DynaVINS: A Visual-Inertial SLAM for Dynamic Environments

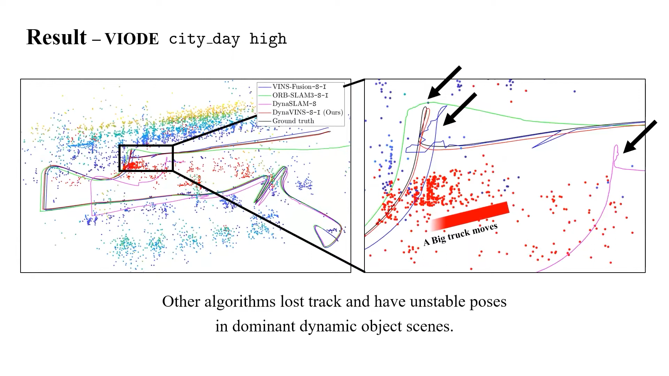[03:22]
other algorithms lost track and thus trigger unstable pose estimations due to the features from it. We will show the results of algorithms on parking lot high sequence on VioD dataset.
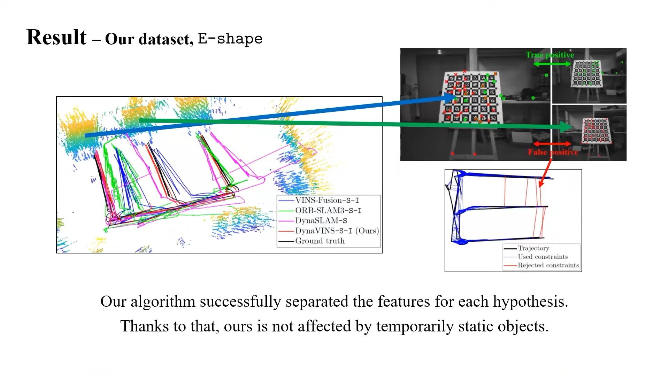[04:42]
But our algorithm successfully separated the features for each hypothesis. Thanks to that, ours is not affected by temporarily static objects. We will show the results of algorithms on our E-shape dataset.